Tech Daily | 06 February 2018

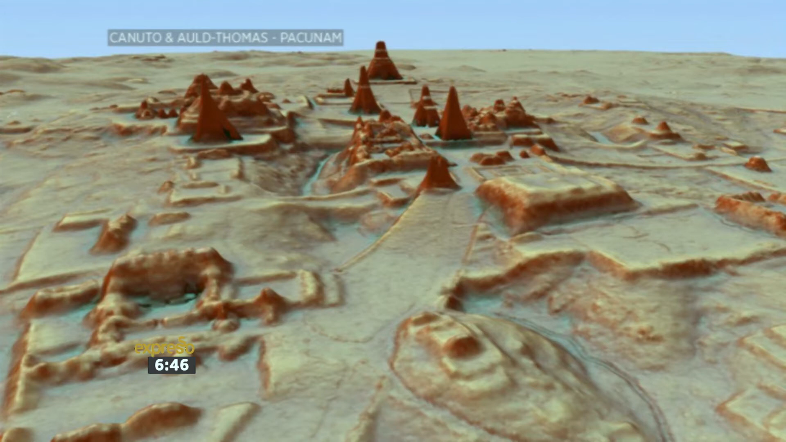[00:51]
So, now, the jungle has made it very hard for archaeologists to uncover any ruins due to the difficulty in navigating through the thick overgrowth. Now, LIDAR has found traces of 60,000 ruined buildings, including houses, defense works, pyramids, even agricultural fields with irrigation canals. I mean, that is phenomenal. And this discovery has also given scientists an indication that up to 10 million people may have lived within the Mayan lowlands region.
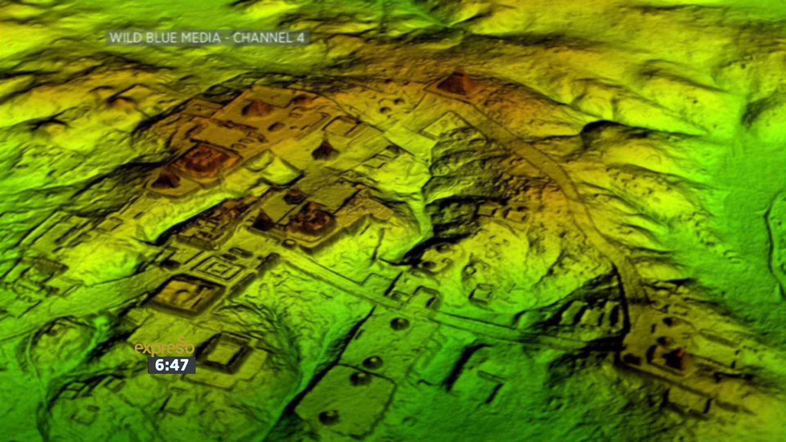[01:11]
The peak of Mayan culture occurred between 1,000 and 900 B.C., and some of their descendants still live in the region today.